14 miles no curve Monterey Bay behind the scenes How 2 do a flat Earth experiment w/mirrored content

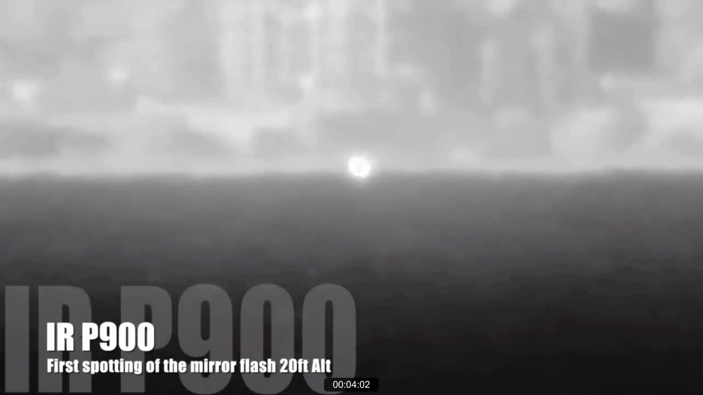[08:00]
check out how you can see that the source is an actual square before it flashes out, and it's at the sea level, well underneath the 40-foot start of that road underneath the towers.